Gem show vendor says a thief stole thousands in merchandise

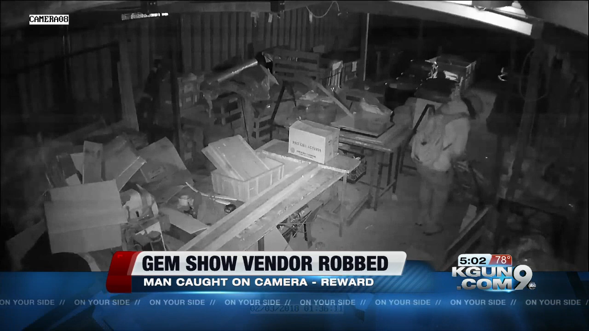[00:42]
We saw him get a dolly and roll out some of our large petrified wood slices, which are not lightweight. The thief wasn't done. We saw him come back about two hours later. You can see him going up and down the storage area of Madagascar Minerals. Taking expensive gems and special tools. I think they chose this area because they think it's vulnerable. All our cameras are very visible. In this, you really can't see them.
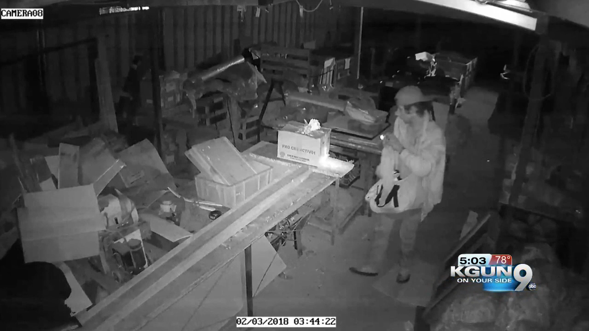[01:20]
There is a $1,000 reward for information. Jennifer Martinez, KK9, on your side. Jennifer Martinez, KK9, on your side.